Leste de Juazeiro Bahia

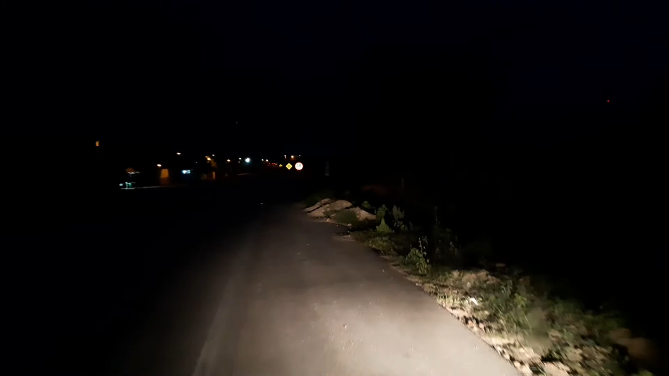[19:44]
pegar uma coxinha ali, né, galera? Só de boa, hein? Estamos aqui no povoado Pinhões. Você tá pensando o quê, galera? Vamos que vamos, galera. Comer aquela coxinha qualificada, né?